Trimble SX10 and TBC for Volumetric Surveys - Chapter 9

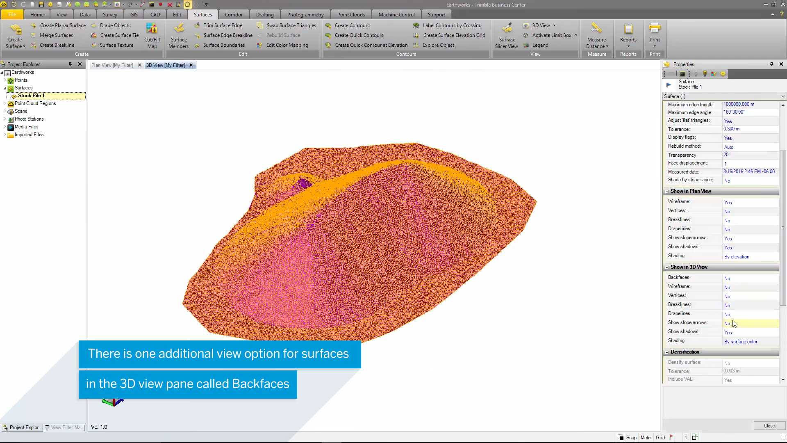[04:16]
the only option that is added here that isn't in the plan view options is the show back faces option.
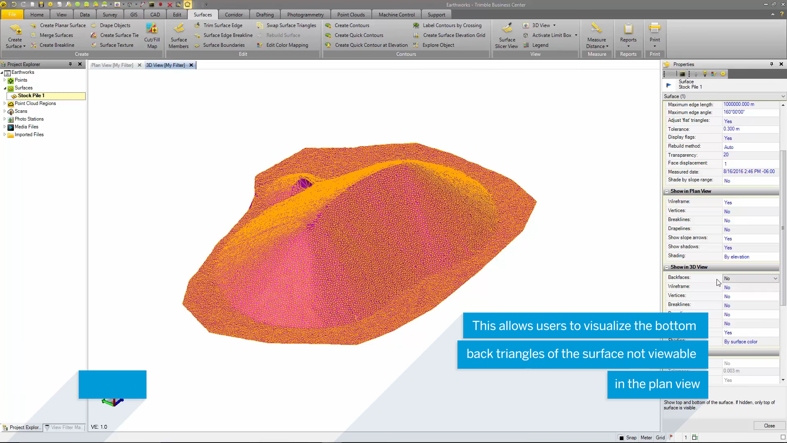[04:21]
This allows you to view faces that are underneath the surface that can be seen in the 3D view.
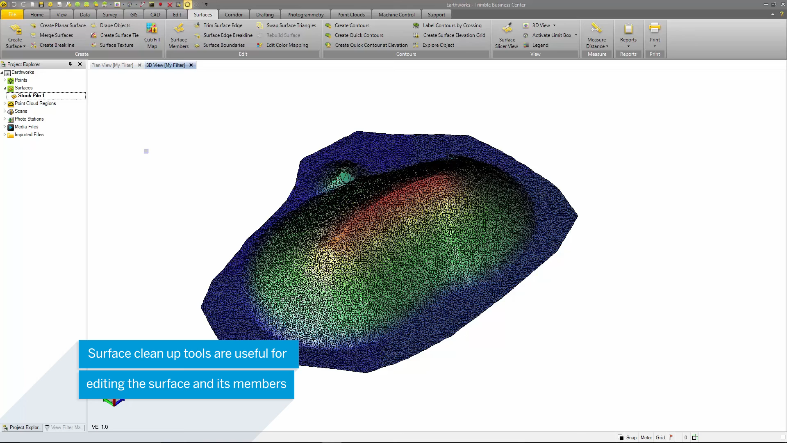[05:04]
There are areas of the surface I do not want to include in my Earthworks analysis.
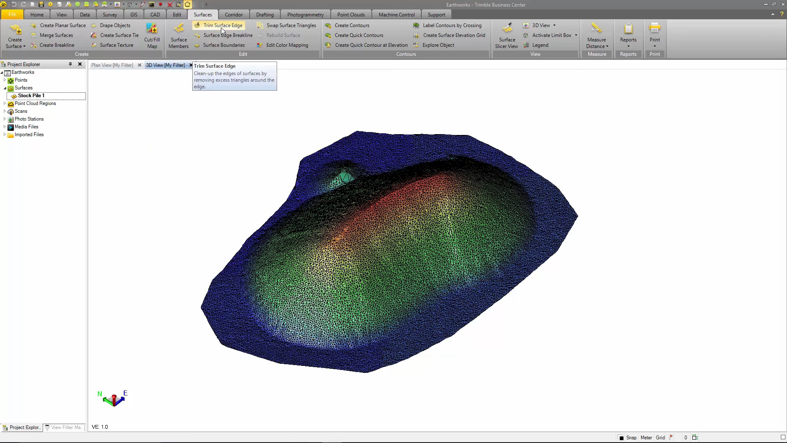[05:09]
The first tool is the Trim Surface Edge tool. Users are able to remove areas of the surface edge that shouldn't be a part of the surface.
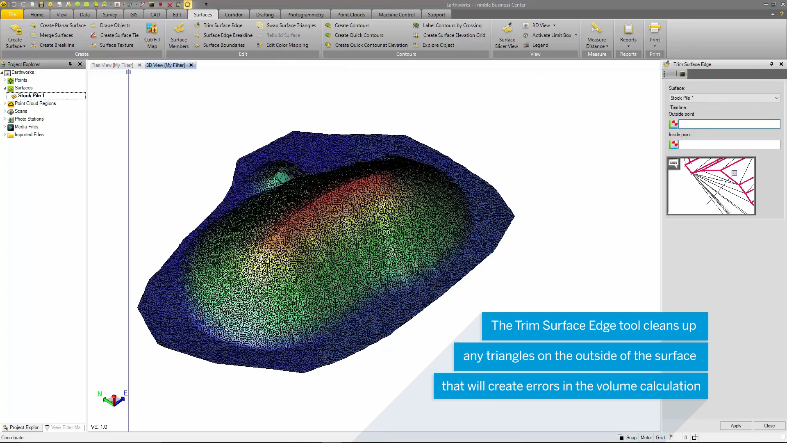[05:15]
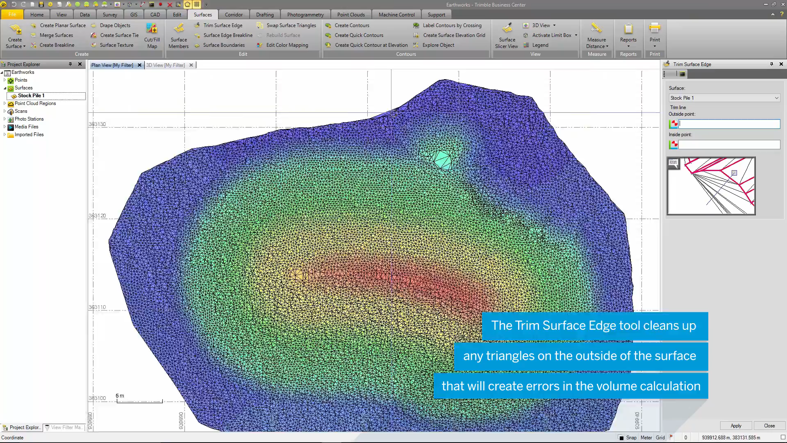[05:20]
In this case, there is a long surface edge that I do not want to be triangulated in the surface creation.
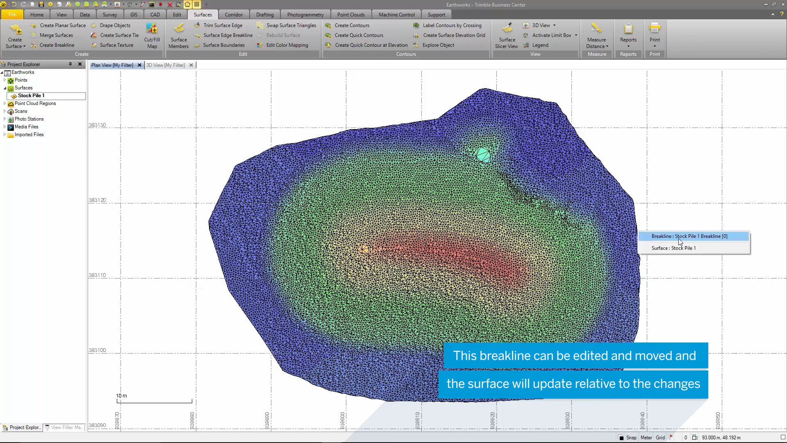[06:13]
This line string can be edited and moved to alter the surface boundary. The surface will automatically recompute when you move this line string. If you add surface members outside this brake line,
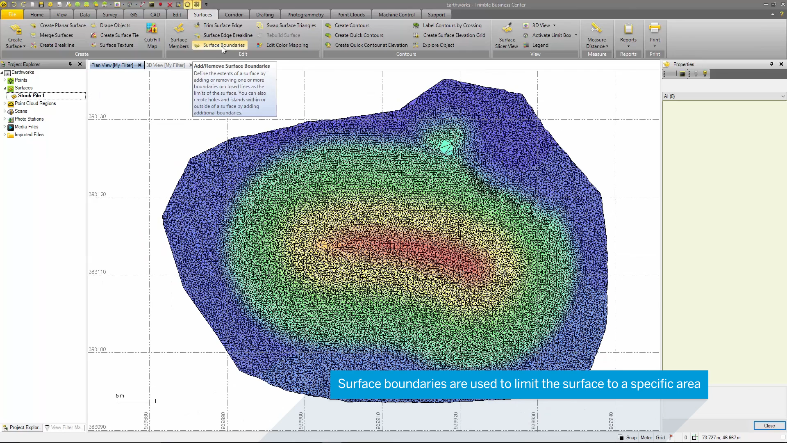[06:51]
A boundary can be created in the form of a closed line or polygon and it needs to be supplied as well as a surface to be bounded.
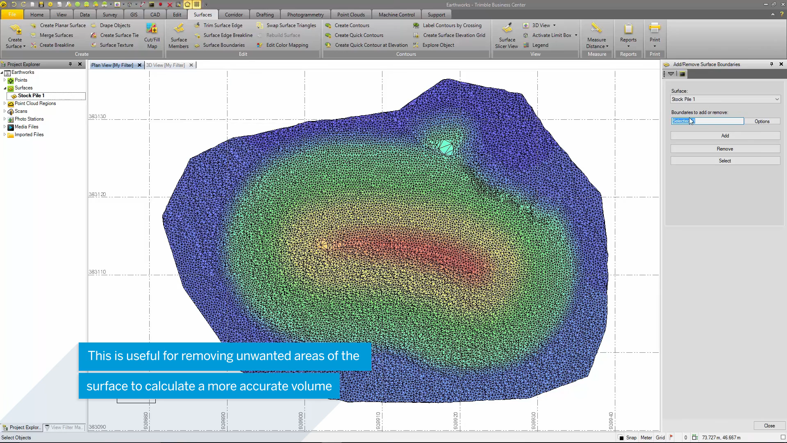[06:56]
For this command, a boundary in the form of a closed line or polygon as well as a surface to be bounded is needed.
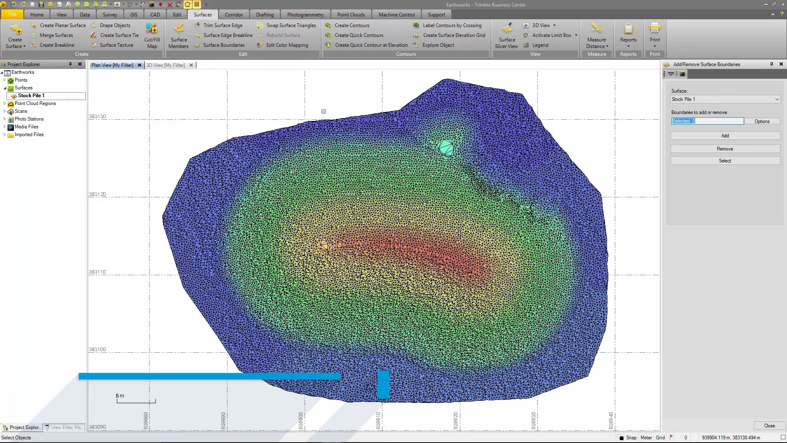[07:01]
There are two ways to create boundaries. The first is to use the line string command to draw a line around the outer edge of the surface with the auto close option selected. As I draw the line string, if the correct snaps are applied, it will snap to the surface.
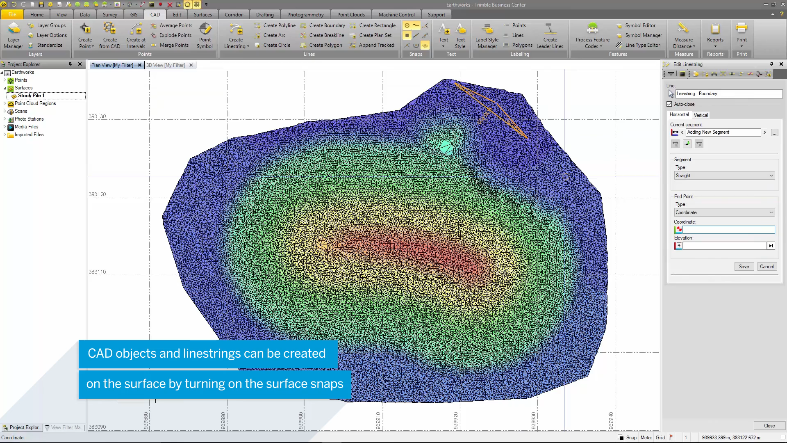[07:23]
This option is great for stockpile measurements as you can snap the line string to the existing ground surface or provide a design elevation to the line string point. Once the boundary has been created, select it and press add. This removes anything outside of the boundary from the surface.
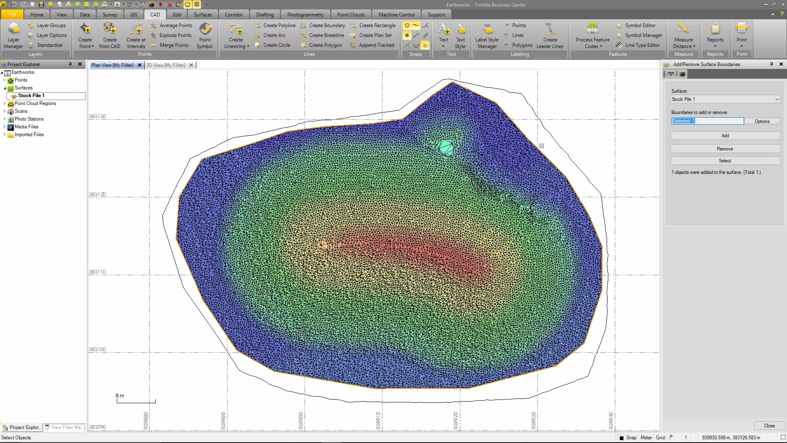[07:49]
The second is to have measurements for the closed figure.
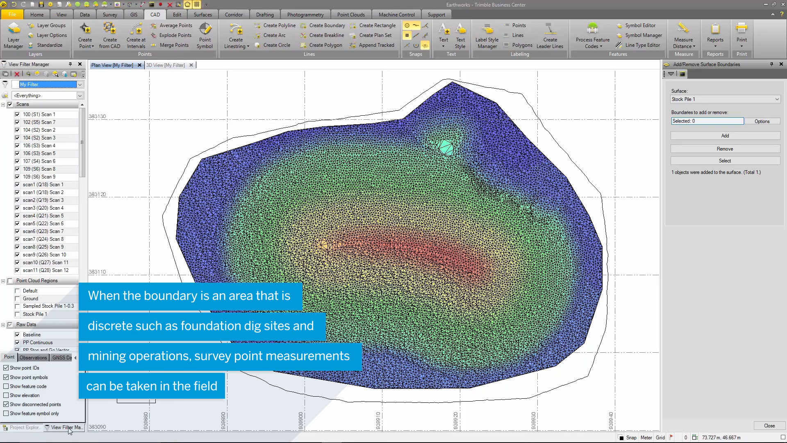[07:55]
This is useful in cases where the positions of the extents of the volumetric work is known such as in foundation digs or in mines.